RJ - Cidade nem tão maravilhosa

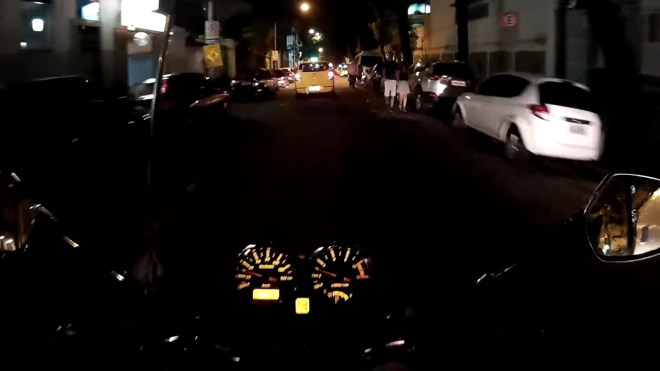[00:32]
às vezes a gente acaba saindo sempre correndo de casa, até pegar a máquina, botar no capacete,
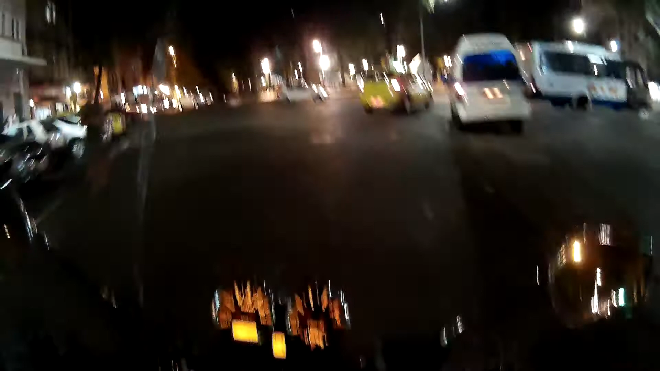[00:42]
esse não é o capacete que eu costumo andar quando eu não estou filmando, eu só ando com ele quando eu boto a filmadora,
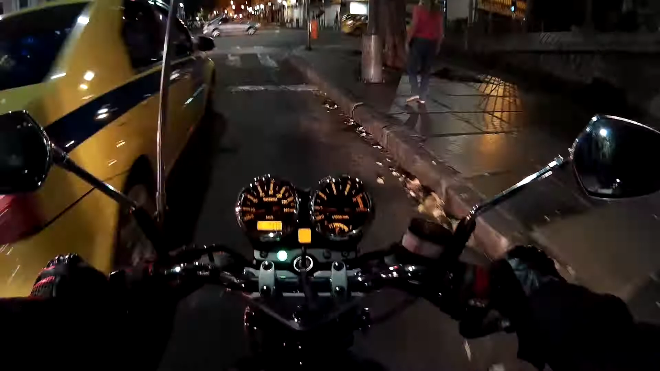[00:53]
porque foi o único que o ângulo deu para colocar a filmadora aqui sem problema, então é outro capacete também, aí tem que pegar esse capacete, tirar do armário, ou seja, dá um certo trabalhinho. Mas estou aí, firme e forte, mando um abraço aí para todo mundo que entrou no canal, que tem perguntado dos vídeos, forte abraço aí para a galera,
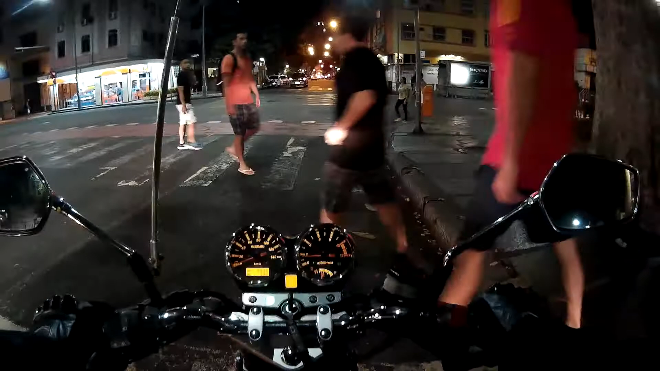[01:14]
tanto daqui do Rio, galera de São Paulo,
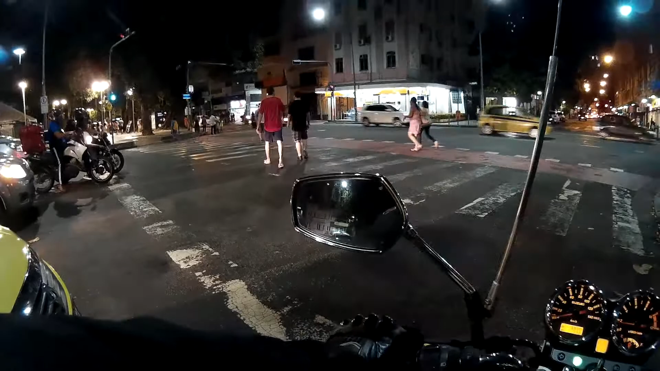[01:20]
galera de Pernambuco, Sergipe, gente de vários, diversos locais aí que gostam de filmagens. Largo do Machado, deve ser mais ou menos aí umas sete e meia da noite, aproximadamente. Vamos lá, vamos em direção Maracanã, passar ali por trás da Mangueira. Vamos que vamos, abriu, sai devagarzinho, vamos lá.
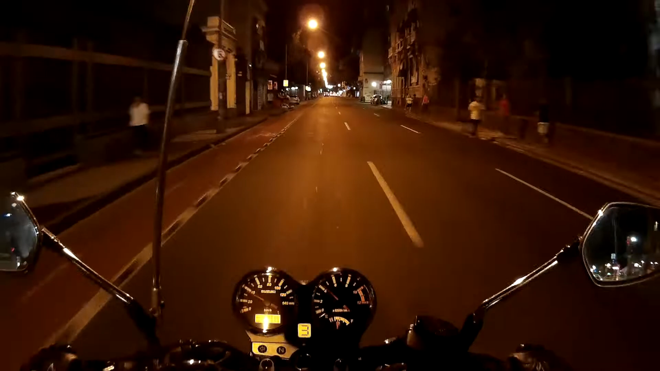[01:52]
Ciclovia, ciclovia que eu botar aqui, do lado esquerdo, essa divisão aqui na pista, logo do meu lado esquerdo aqui. Eu passo por aqui e me lembro daquela outra que caiu semana passada, ali na Niemeyer. Opa, criançada correndo aí no meio da rua. Dá um totozinho na buzina para ninguém passar correndo ali na minha frente, né?
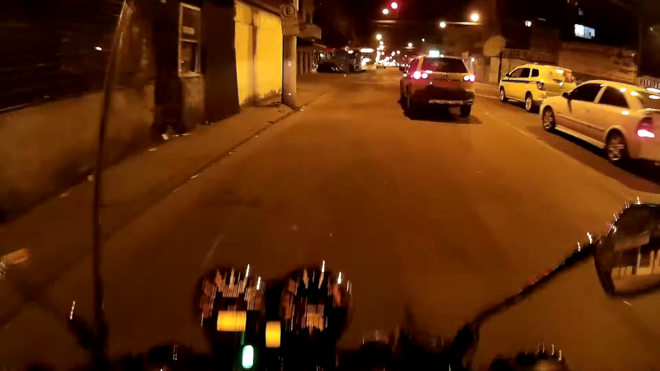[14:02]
Mas quem mora ali, quem precisou passar, botou aí nas redes sociais, eu pude ver. Coisa foi feia. Vamos devagarzinho aqui para ver. Não dá para passar não, o fluxo está grande, eu espero. Opa, fechou? Fechou. Aí, como é que a gente fica aqui?
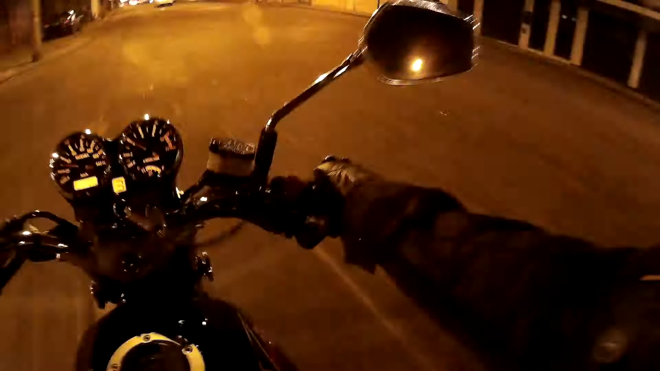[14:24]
É assim, você anda, não pode parar no sinal, porque é arriscado, você anda tenso para tudo quanto é lado.
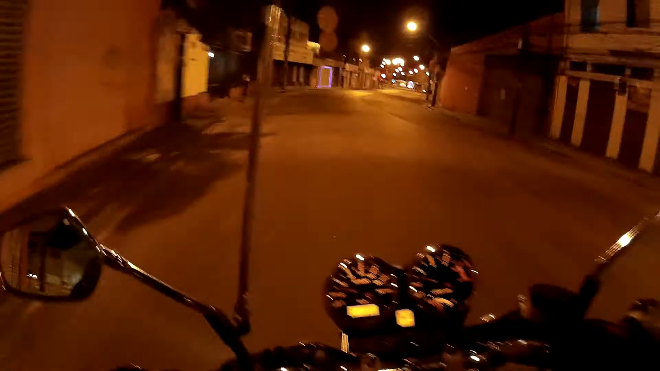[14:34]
E é o nosso Rio de Janeiro, cidade maravilhosa, que sediou aí a Copa do Mundo, que vai sediar os Jogos Olímpicos. E aqui eu não passo porque vem carro do outro lado. O motokiro aí fez uma coisa que não é muito legal, que não dá para ver.
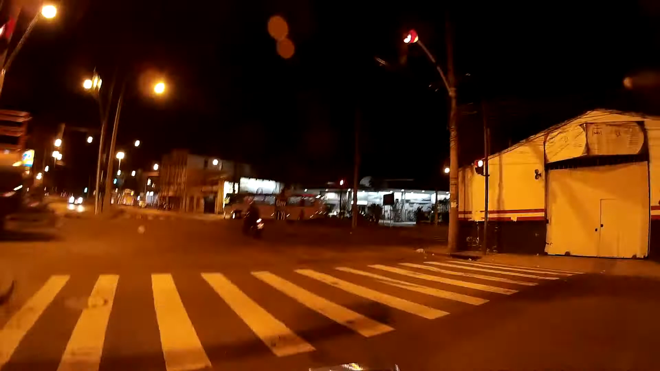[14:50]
Vamos embora, agora sim. Aqui, é uma curva aqui. Mas vamos que vamos, vamos que vamos. É galera, vou ficando por aqui, só quis dar um alô. Mais uma vez, forte abraço aí para todos vocês do canal. Para quem não for do canal também que gosta de vir aqui à cidade do Rio de Janeiro. Forte abraço para vocês, tudo de bom. Que as coisas melhorem aqui para o nosso Rio de Janeiro e para o resto do país também, que a gente está precisando.